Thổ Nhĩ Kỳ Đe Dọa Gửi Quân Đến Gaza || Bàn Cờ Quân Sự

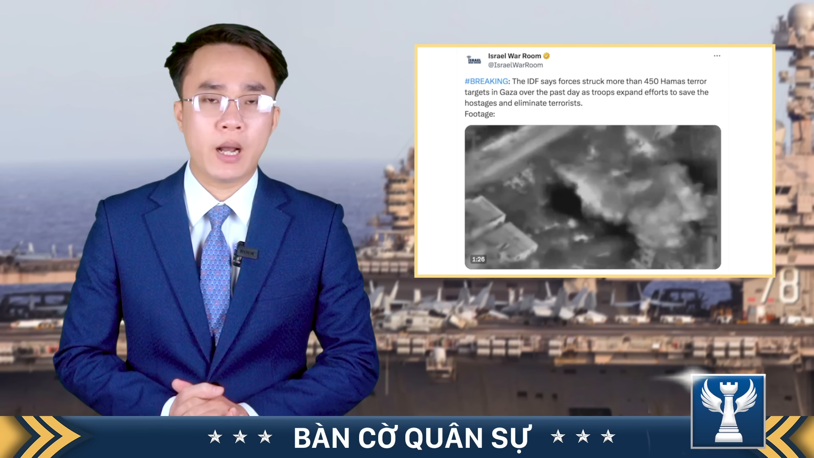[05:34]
các máy bay chiến đấu của nước này đã tấn công khoảng 450 mục tiêu của Hamas ở dài Gaza Các mục tiêu bao gồm các trung tâm chỉ huy, các trạm quan sát và các vị trí phóng tên lửa chống tăng
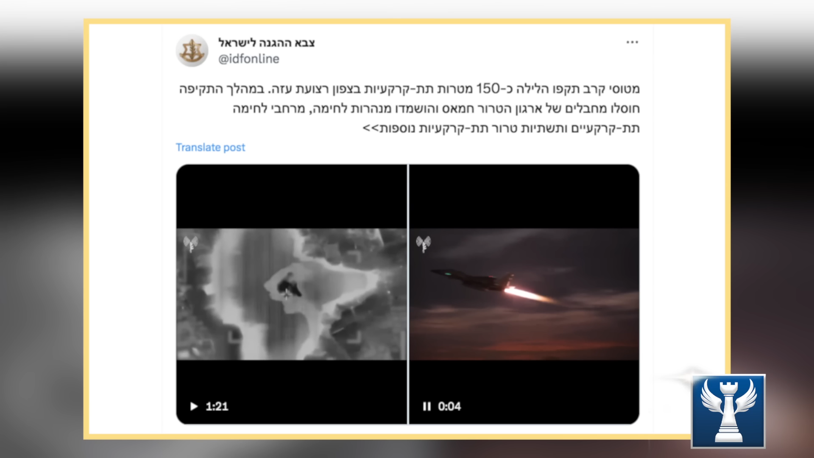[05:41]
Trong một diễn biến vào giang sáng ngày 28 tháng 10, Israel cho biết đã tấn công hơn 150 đường hầm của Hamas ở dài Gaza Lực lượng phòng vệ Israel cho biết,